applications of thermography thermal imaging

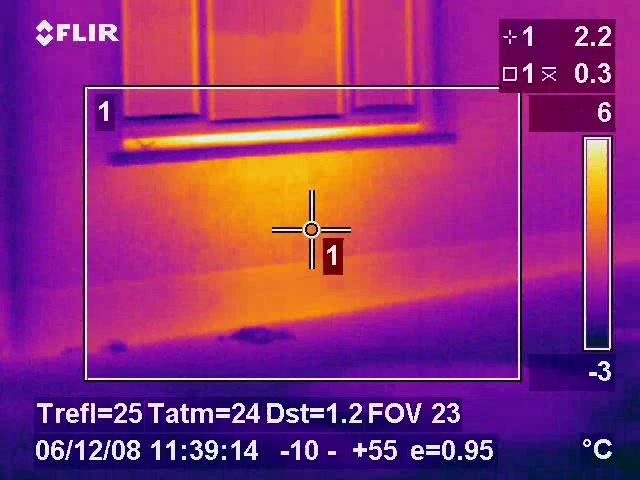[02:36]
On screen: spot 2.2°C, scale top 6°C, scale bottom -3°C
the visualisation of heat loss due to inadequate or damaged insulation or